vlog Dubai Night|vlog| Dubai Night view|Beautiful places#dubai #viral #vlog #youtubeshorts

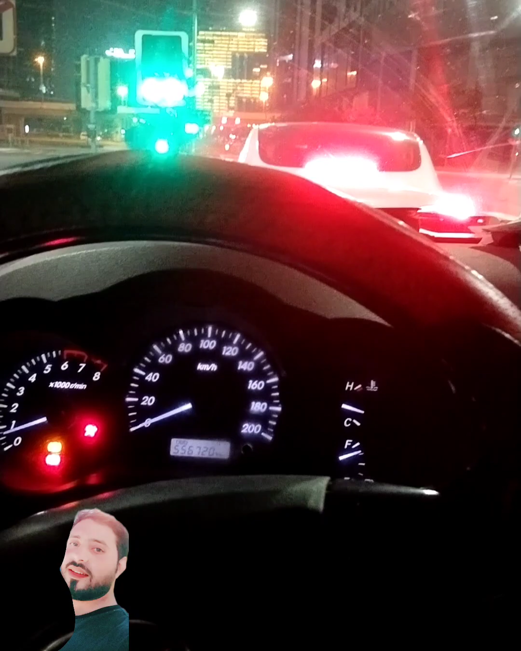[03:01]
اے بھئی چلو سگنل بھی بند ہو گیا جناب سو رہے تھے گاڑی میں آئی تنک سگنل اوپن تھا وہ گیا نہیں سی
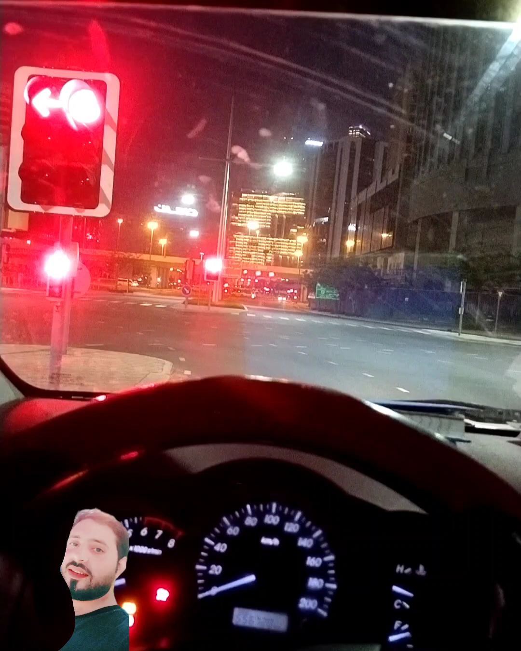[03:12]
اب بند ہو گیا چلیں ویٹ کرتے ہیں دیکھتے ہیں سگنل اوپن کب ہوتا ہے خور سب دعا میں یاد رکھیں ٹھیک ہے جی اللہ حافظ بھائے ٹھیک ہے جنگل